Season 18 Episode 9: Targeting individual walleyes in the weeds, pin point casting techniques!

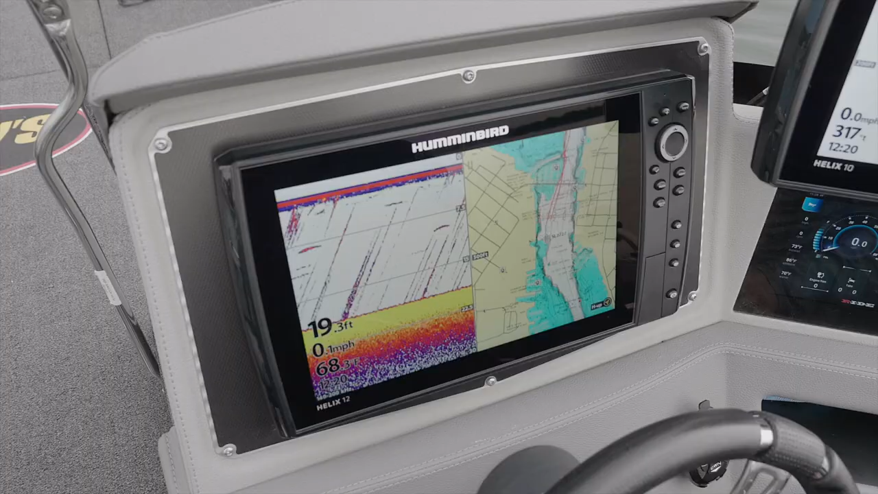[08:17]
On screen: depth 19.3 ft
you can see I've got a flush-mounted 12-inch screen, and I've got another 10-inch mounted right on top of the dash.
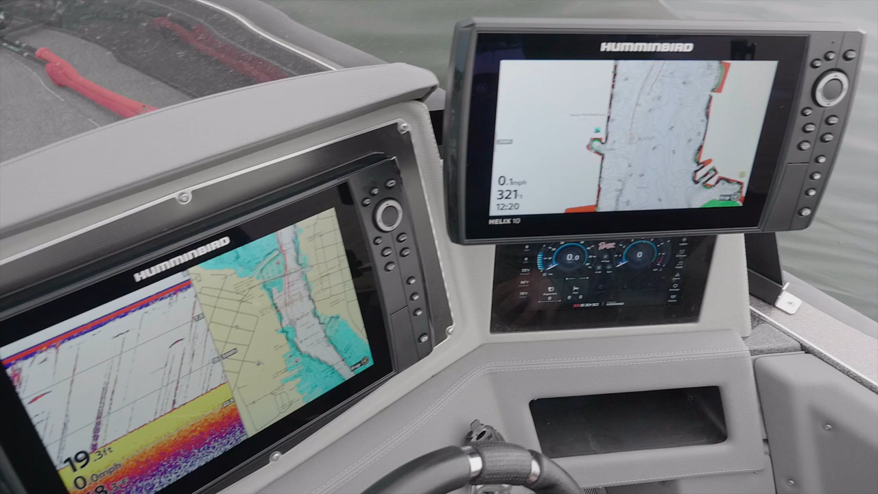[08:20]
And we have the ride system here next to it.
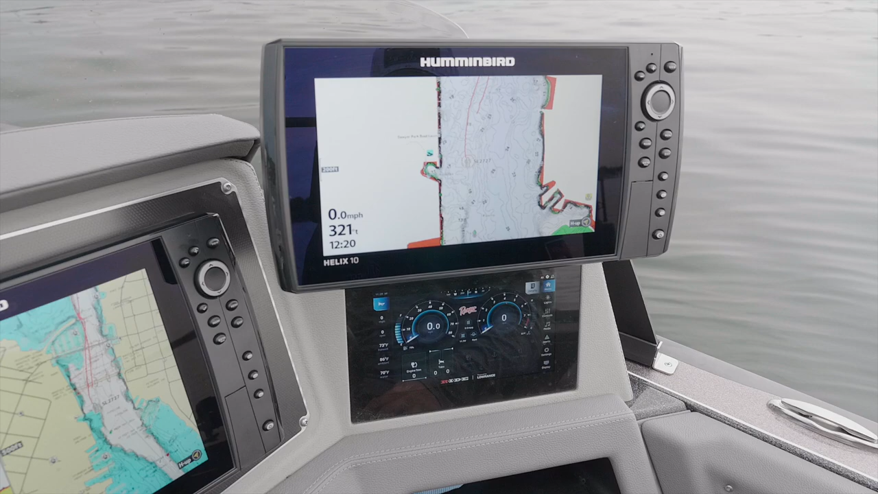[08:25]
On screen: speed 0.0 mph
That controls all of our gauges, all of our pumps, lights, etc.
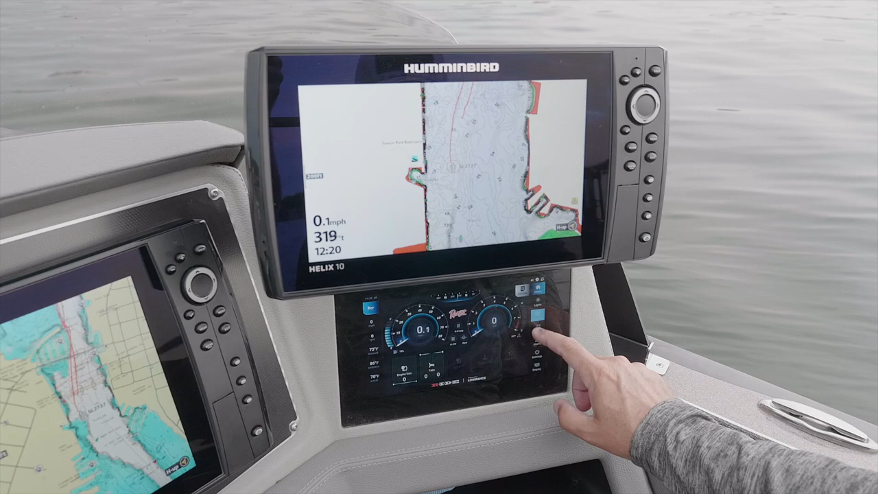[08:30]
On screen: speed 0.1 mph
Everything runs off the ride system. As we walk back in the boat, we have our two main compartments for storage.
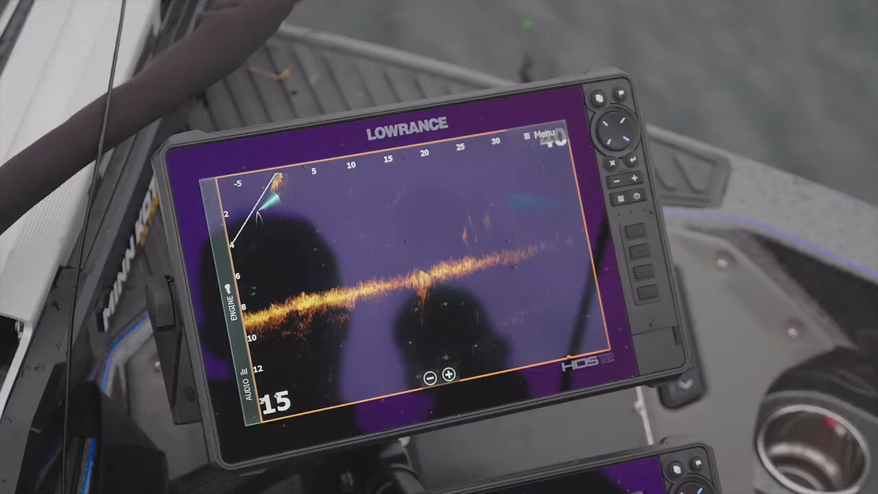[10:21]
smaller adjustments through the weeds and find
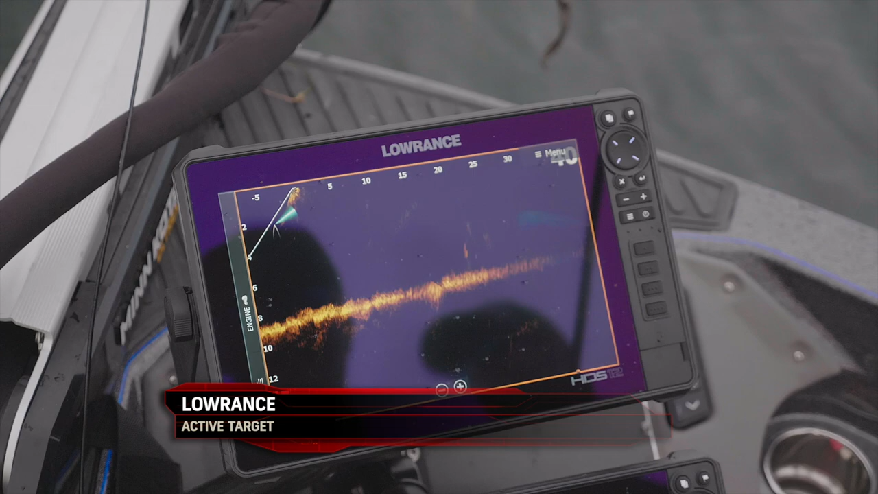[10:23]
these fish that are hiding on the backside of the stalks to make more efficient casts.
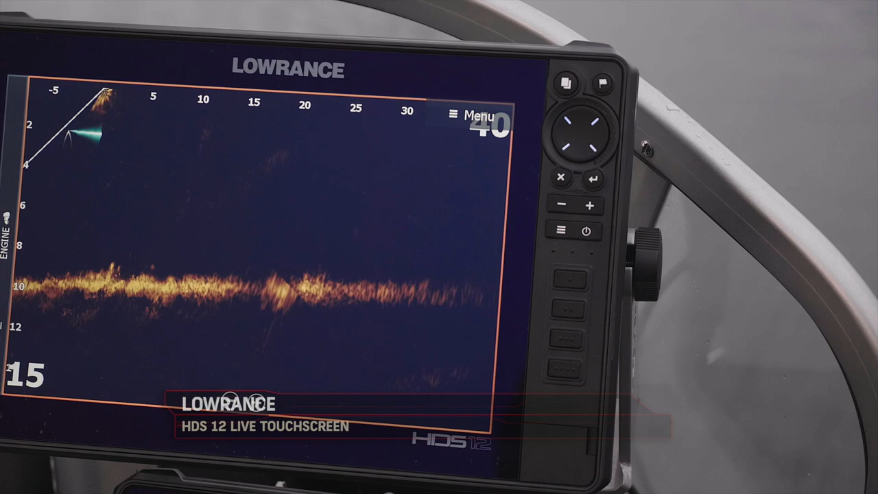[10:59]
If it reacts positively and it's going to eat, then I sit there and work the fish. If not, I move on to the next one, just targeting active fish.
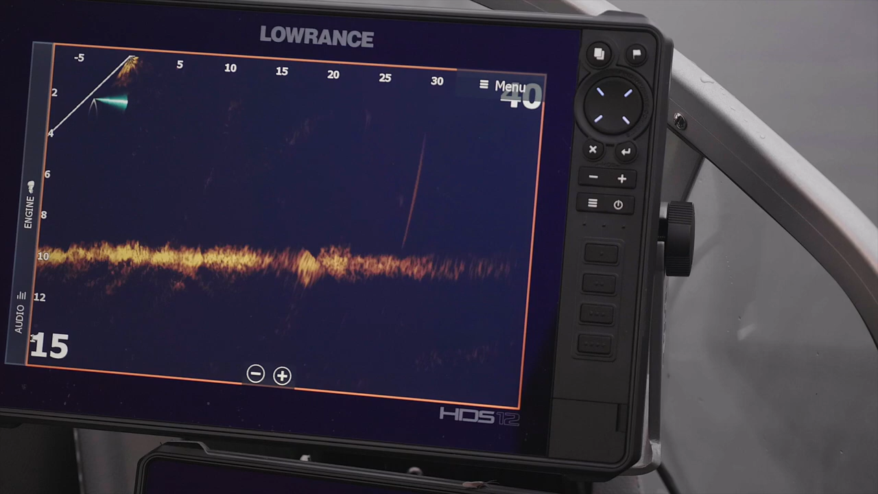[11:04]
So if you want to get into the forward-facing sonar craze, which I highly recommend, put it on your trolling motor and with a little practice, you're going to catch a lot more fish.
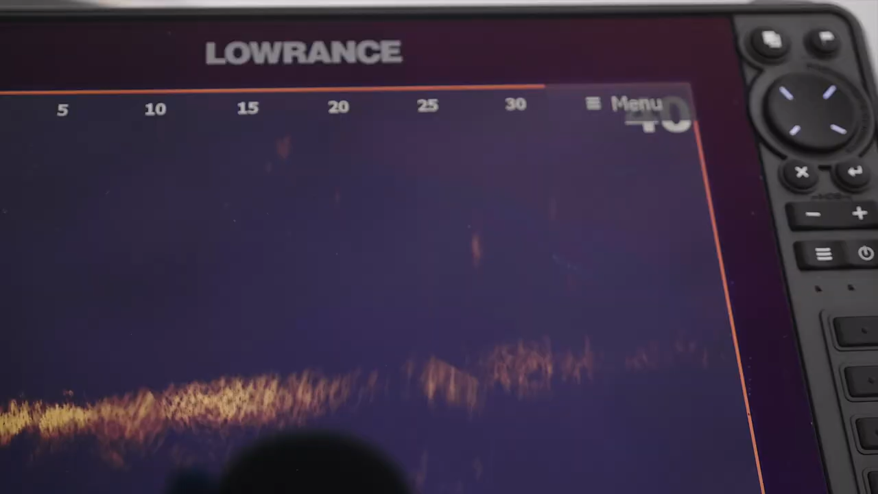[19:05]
Oh, they're posturing. Oh, it's coming right at you.